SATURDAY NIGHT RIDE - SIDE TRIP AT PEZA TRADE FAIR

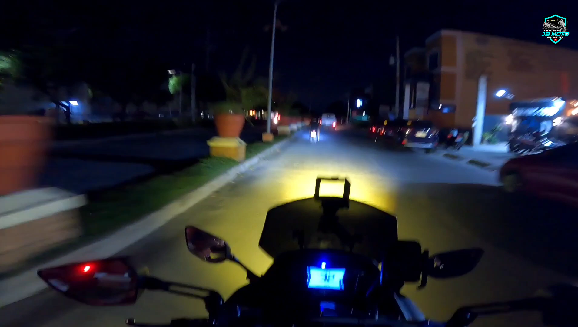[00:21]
Kung mapapansin nyo ngayon sa video natin, madilim itong dinaanan natin. Parang nasa barangay tayo, no? Pero hindi po. Nasa gilid tayo ng SM Rosario. Ayan yung SM.
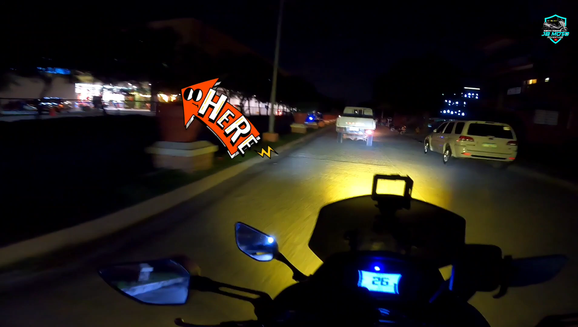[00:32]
Yung street lights ng Costa Verde. Ay, patay.
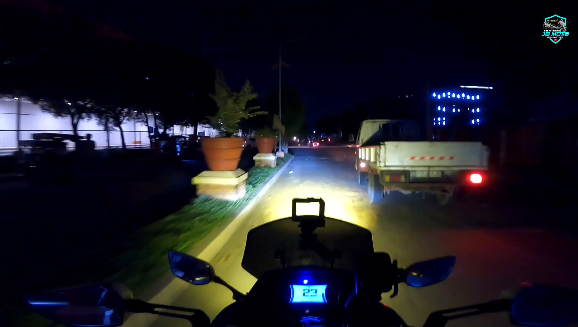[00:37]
Patay ang ilaw dito lahat. So, kapag walang ilaw itong daan dito, madilim.
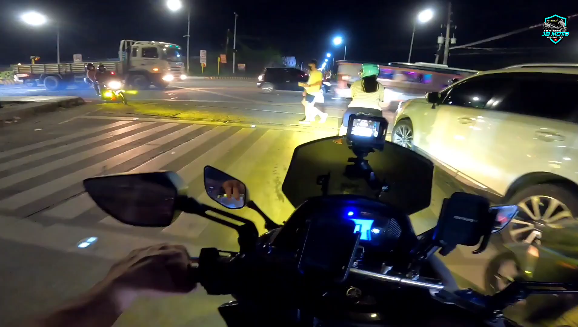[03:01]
Alright, so nandito na tayo sa intersection na gilid ng Robinson. Unfortunately, it's Saturday night and traffic. So, biro nyo, kung nabuksan na yung daan papunta diretso,
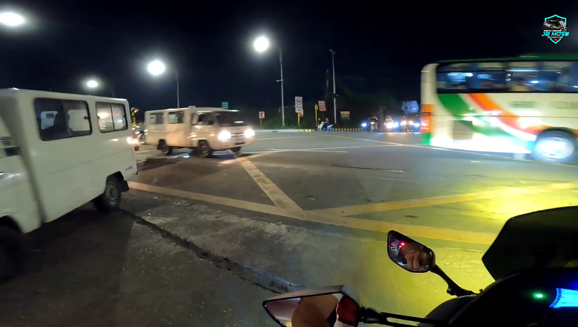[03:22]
itong daan papunta doon, diretso dito,
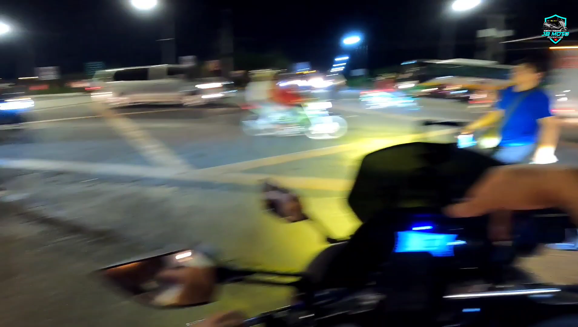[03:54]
Dahil from this point up to doon point sa kanto ay traffic na.
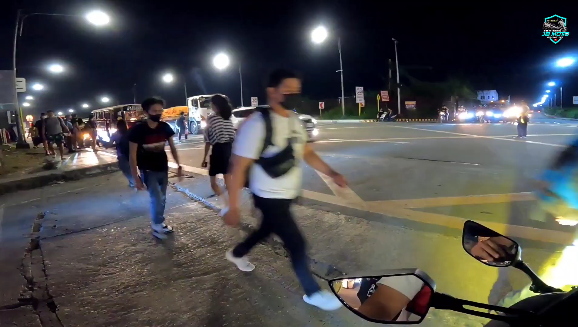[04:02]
So, itong mga sasakyan ngayon na pinapadiretso, pag iyan ay dire-diretso at mag-stop doon sa junction, ta-traffic na yan.
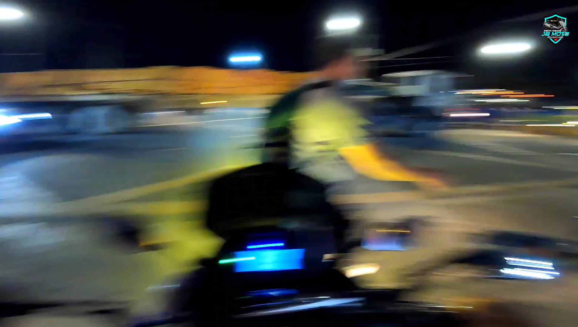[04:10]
So kung mapapansin natin, banda doon, traffic na siya doon.
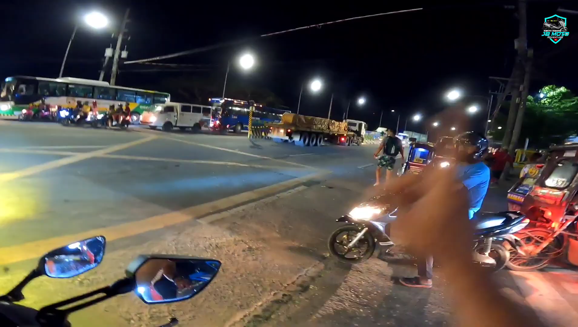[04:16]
So nasa 3 minutes na tayo nakatambay rito at hindi pa
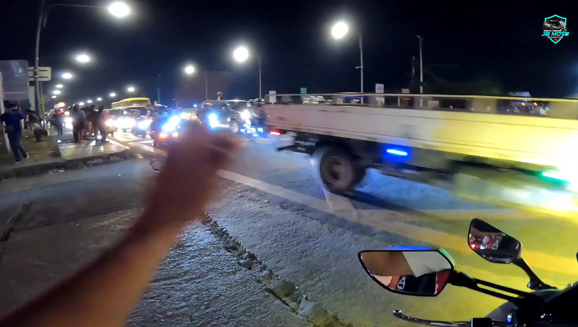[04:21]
naubos yung sasakyan na pinapadiretso ng traffic enforcer na ito.
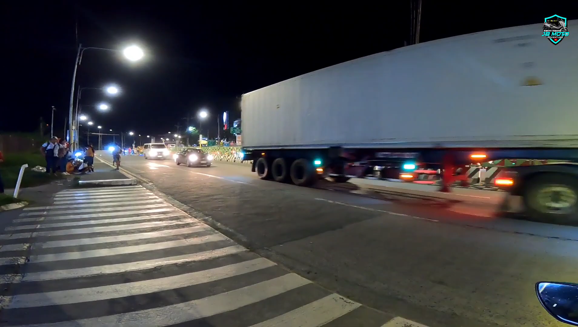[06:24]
So titingnan natin kung gaano kahaba ang traffic na ito. Let's go.
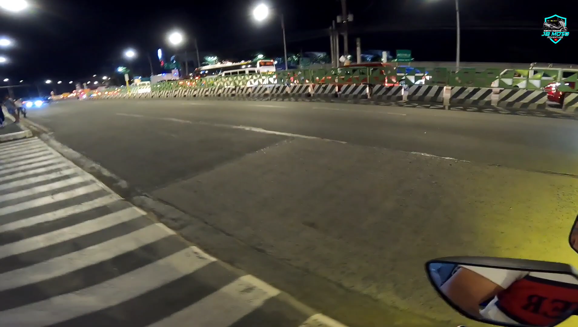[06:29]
So from Petron Canto going to Tansa, ayan yung traffic dito.
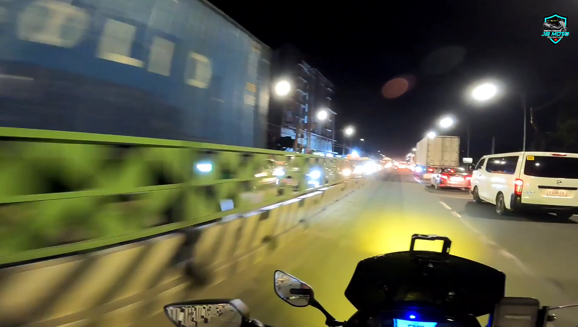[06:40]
So dire-diretsoin natin ito. Nang sa ganon,
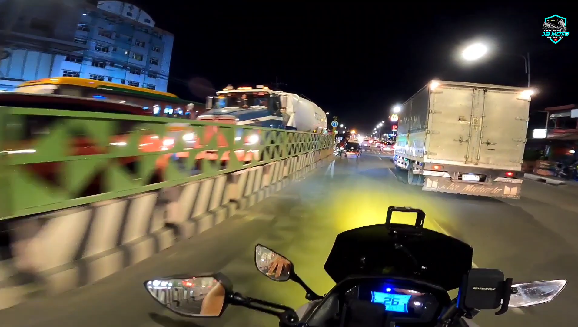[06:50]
makita natin kung gaano kahaba ang traffic na mayroon ngayon sa Antero Soriano Highway on a Saturday night, 7:56 in the evening. Wow! Ganun kahaba ang traffic dito. Hanggang Maple Grove ang traffic. Yeah, this is Maple Grove. So kahit pa paano, maiksi lang compared yung mga nakalipas na mga araw na hanggang Gate 4.